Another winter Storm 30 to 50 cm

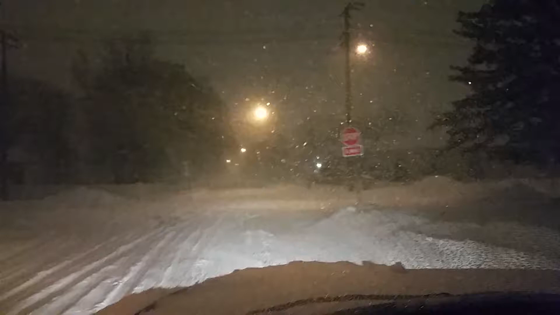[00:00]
guys this is a the second big snowstorm this one's bigger than the last one there's a camera showing it better but visibility is better in this snowstorm but we're definitely getting hit hard we're supposed to get 30 to